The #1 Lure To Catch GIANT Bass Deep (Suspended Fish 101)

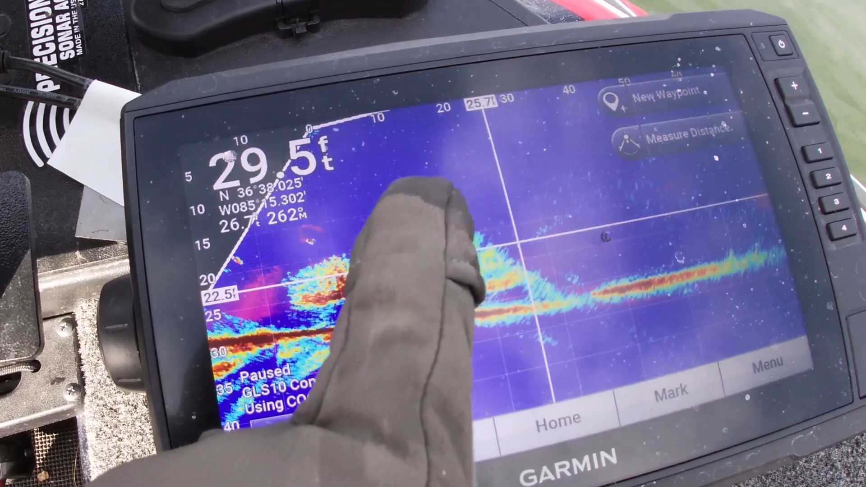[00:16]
On screen: depth 29.5 ft
I know that's a word we all dread, suspended. When those fish get away from the bank, when those fish get off the bottom and they're just out there roaming,
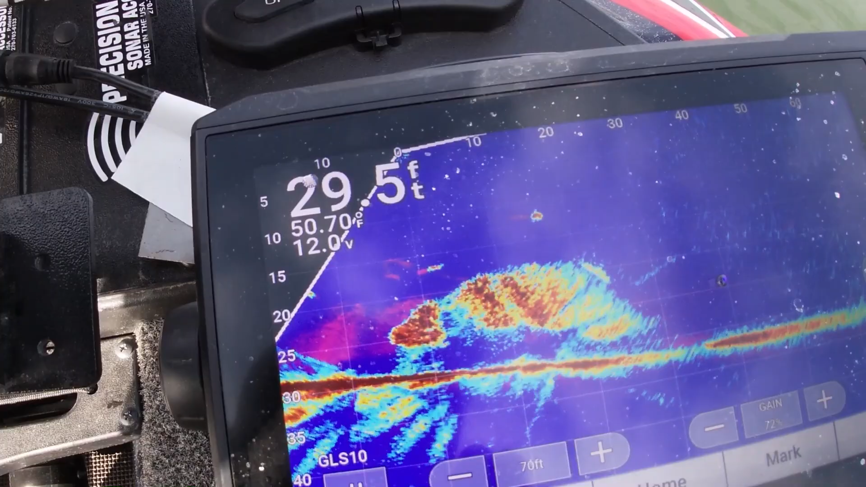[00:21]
On screen: depth 29.5 ft
chasing bay fish, those can be some of the absolute toughest fish to catch over the entire year. And we don't really run into them in the spring or in the fall, but in the summer time,
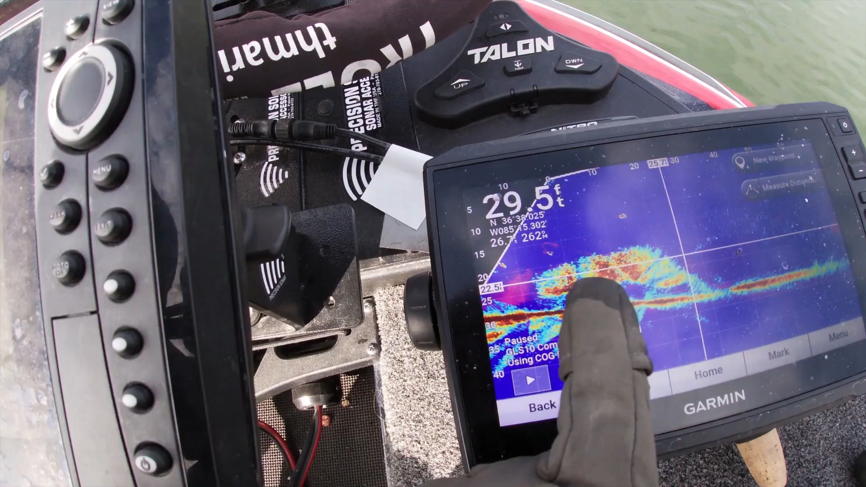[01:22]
You can see where those fish are at in the water column up to like 120 feet away, which is absolutely mind boggling. Whenever I tell my friends and my family about this that don't fish, they always call it cheating.
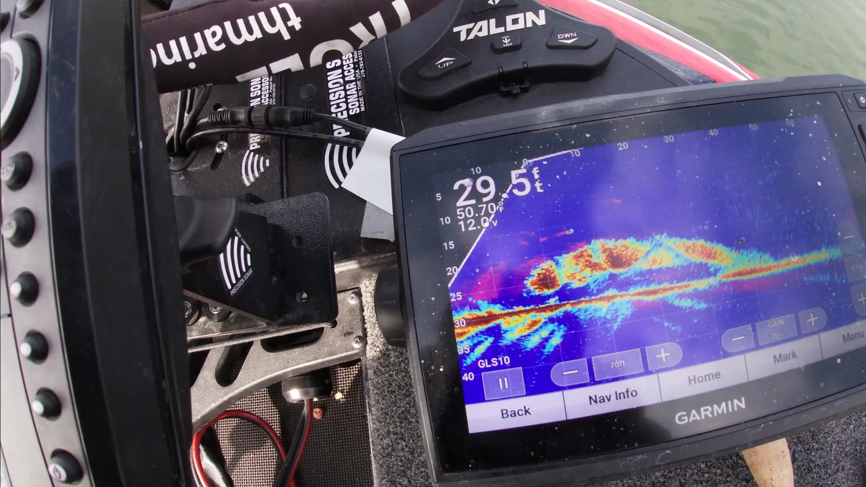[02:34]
On screen: depth 29.5 ft
Because what happens is when those fish are out there suspended, they're really just chasing bait fish and they're trying to just stay with those schools. And so what you end up seeing on your graph is you see these big
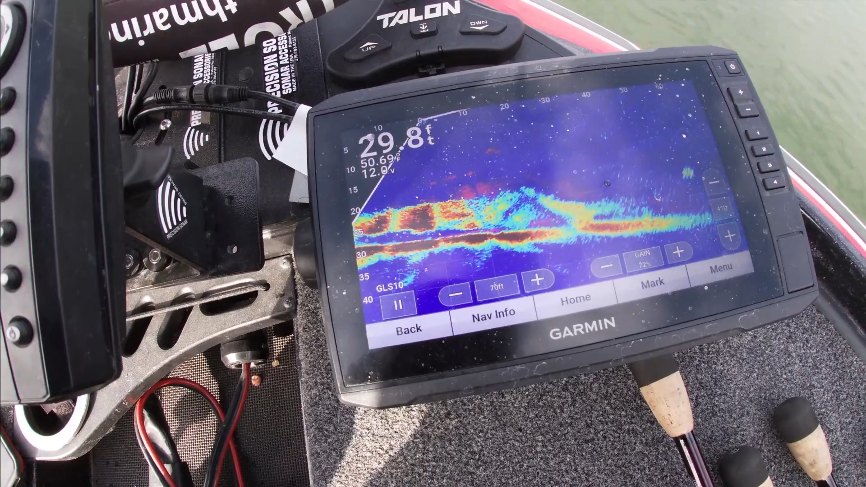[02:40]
On screen: depth 29.8 ft
balls of bait with little dots where the bass are at. And what happens is they follow along these schools and every now and then they'll bust through there and they eat the dying bait that comes down through because they knock them or the bait fish just die.